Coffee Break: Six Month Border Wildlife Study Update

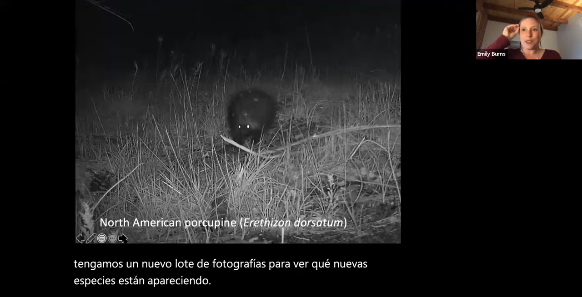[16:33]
A couple of our favorites of the new new set, I think when we talked about this in July, we were at 57 species. So we've jumped up by quite a bit. We were really thrilled to see the North American porcupine pop up. The first photograph was from the rear of the animal, and we thought, oh, that's got to be a porcupine, but is it? But soon as we kept analyzing photos, we saw more. Porcupines are fairly uncommon in Arizona, but they can live in many different habitats.
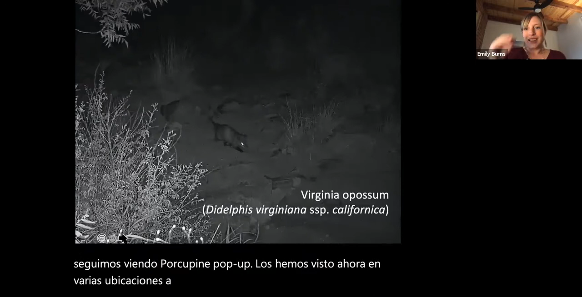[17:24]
We have the Mexican sub-species of the Virginia opossum. We're also very excited to see this one. This is very distinct from the opossum that we have in the eastern United States. It's notable its coloration, so it has a much darker base to its tail, darker head and feet, and this is the very northern end of its range.
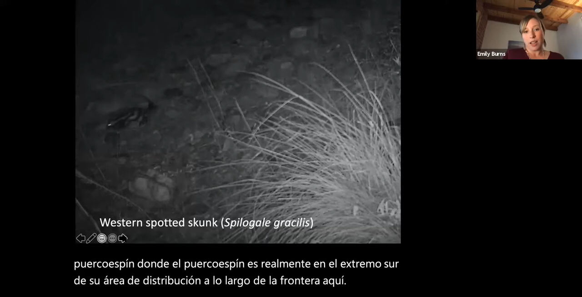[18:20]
The western spotted skunk, it's the smallest skunk of the four skunks we have in the region. It has a really beautiful coloration on its coat, and I think the most important thing I wanted to share about it is that our wildlife specialist deems this a very cute skunk, and I concur.
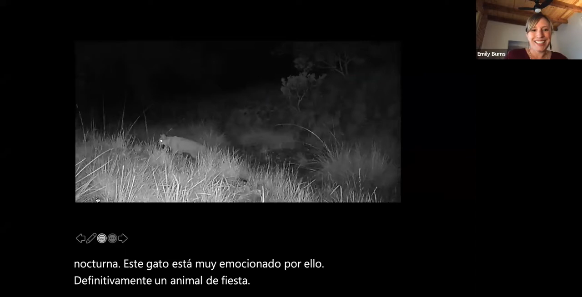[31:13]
There goes a bobcat, sadly not wearing a party hat, but stalking through through the night. This one's very quick, so before I press play, this is a western spotted skunk hopping, hopping,
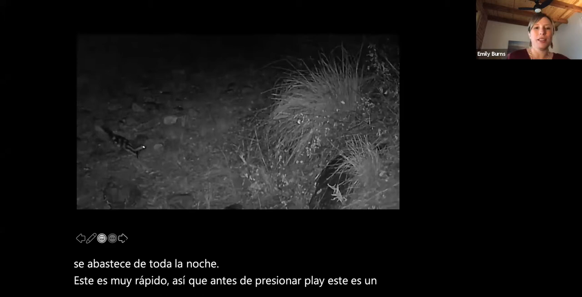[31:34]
hopping along through a little ravine, which is really fun to watch. Do it one more time. Okay, and then javelina, also known as collard peccary.
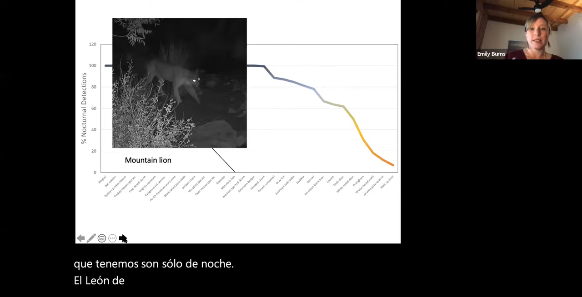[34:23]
The American badger, real cutie patootie.
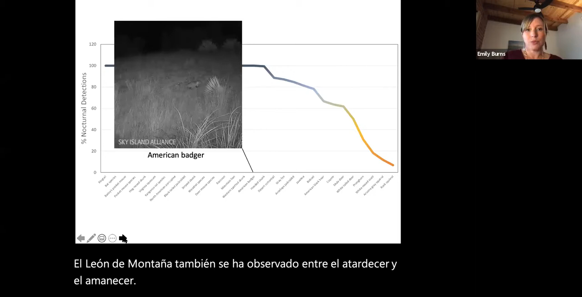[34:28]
I've seen it out at the day at my house, but at our study site, only been out at night.
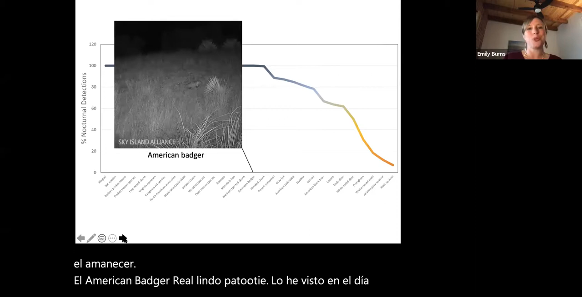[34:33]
So the skunk species, western spotted skunk, hognose skunk, striped skunk,
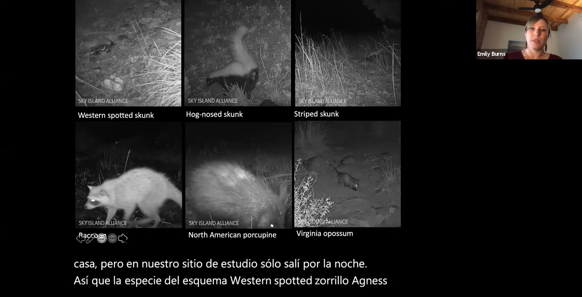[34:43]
all of those animals have been seen only at night, raccoon only at night, the porcupine and the virginia opossum. Oops, missing some videos.
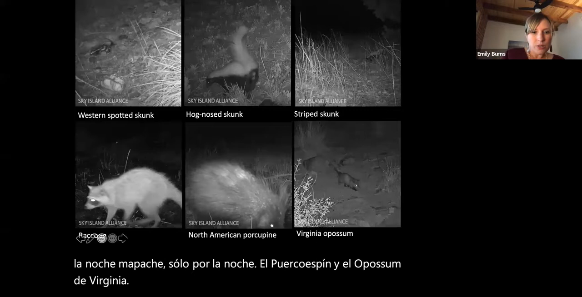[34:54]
Oh dear. Well, I was just going to show you a couple of videos of the of the animals, a couple of extra ones, but I think it's just really important for us to be aware of this nocturnal activity. And when we reflect on the study methods that we're using, this is why we're so lucky that the wildlife camera methods work so well. It allows us to passively observe these animals out at night. It'd be pretty hard to be out there in person making observations across this entire landscape.